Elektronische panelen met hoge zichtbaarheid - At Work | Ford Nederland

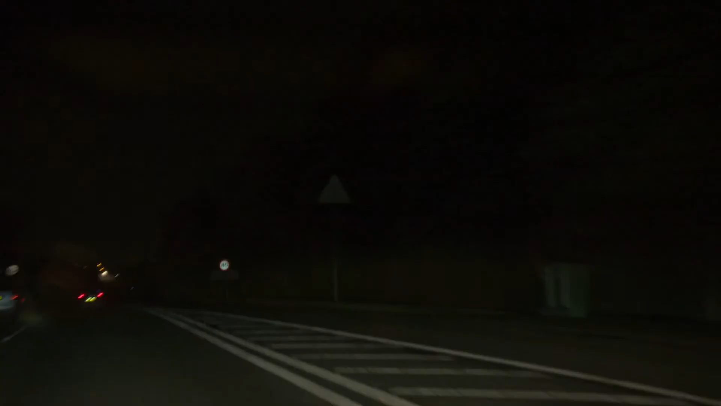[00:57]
and they need an incoming light source to reflect back and that light has to be straight behind the reflective material.